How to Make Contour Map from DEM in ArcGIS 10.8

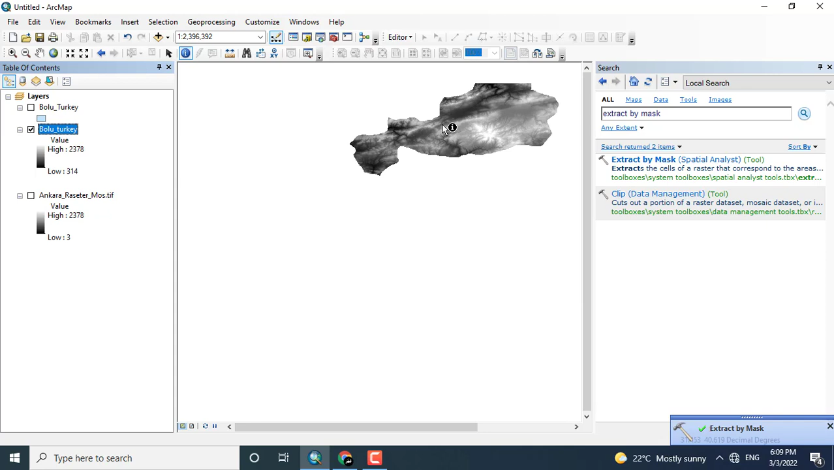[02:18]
here you can see that the tool has successfully run this is the required area for which i want to create a contour map
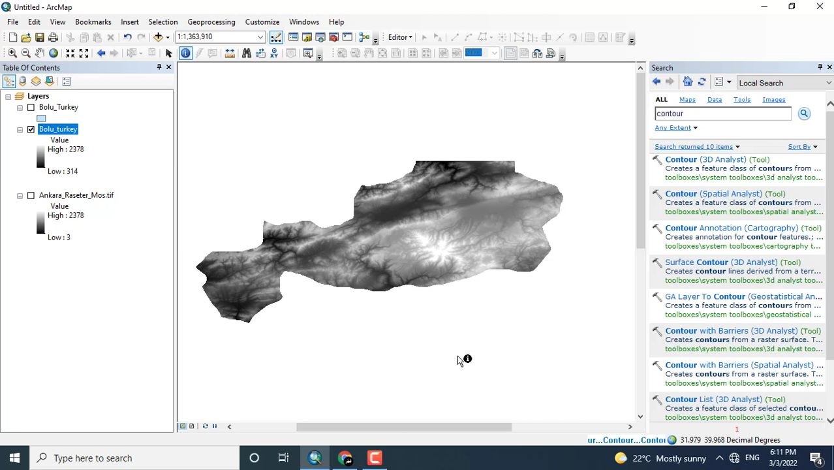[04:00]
i just want to give here the contour interval uh 50 clicking ok now the process will be run and the map of contour will be created the contour lines for
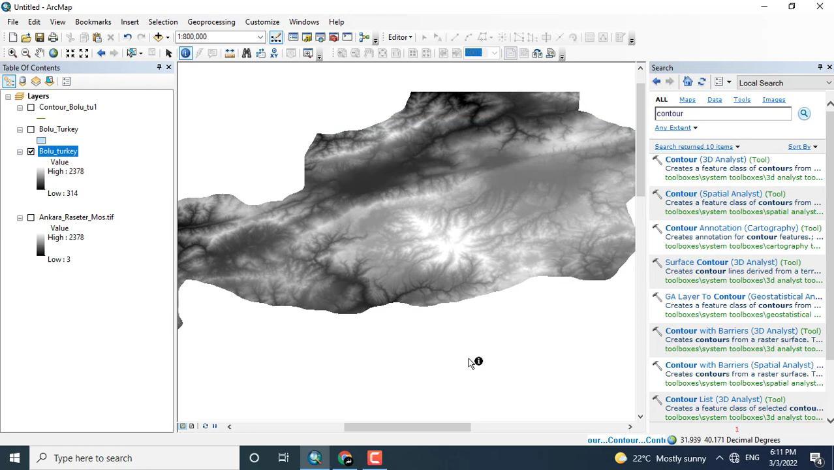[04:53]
and wider uh contour lines now changing the value to 250
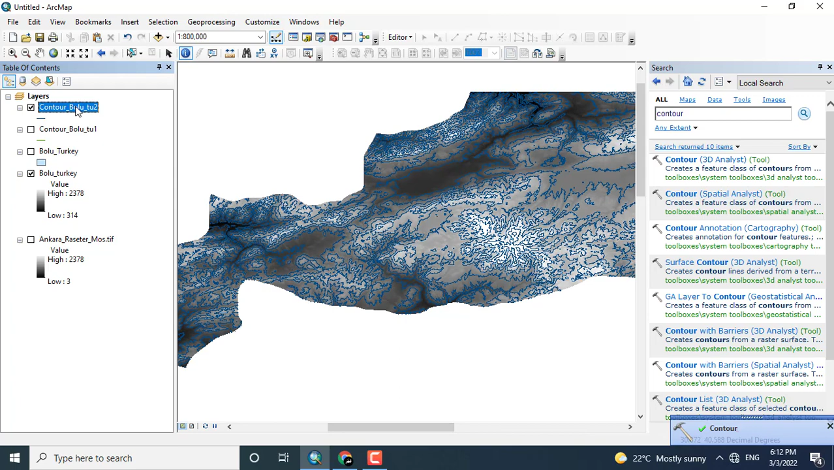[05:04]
now you can see where the contour lines are separated from each other